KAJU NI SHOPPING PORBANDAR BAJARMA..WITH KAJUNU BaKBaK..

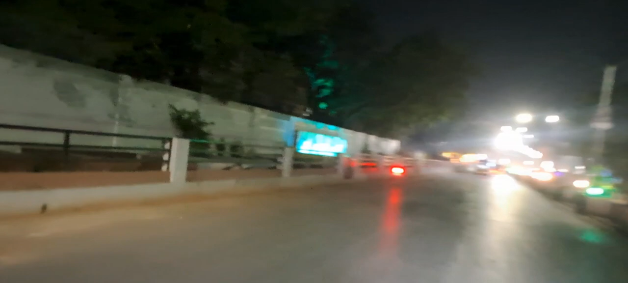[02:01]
તો જોઈ લો મારા પોરબંદરની મસ્ત ફુવારા પણ છે હો, રોડ ઉપર જતા જતા આપણે સીન પણ સારો લઈ શકીએ. તો મેં પણ લઈ લીધો.
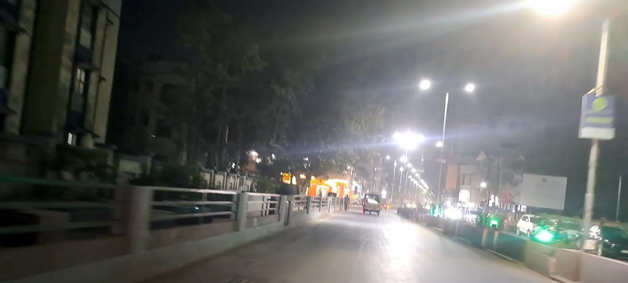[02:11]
પોરબંદરવાળા હશે એ તો એમ જ કહેશે કે શું આવા સીન મૂકીને બેઠી, અમે તો દર જ ત્યાંથી નીકળીએ છીએ.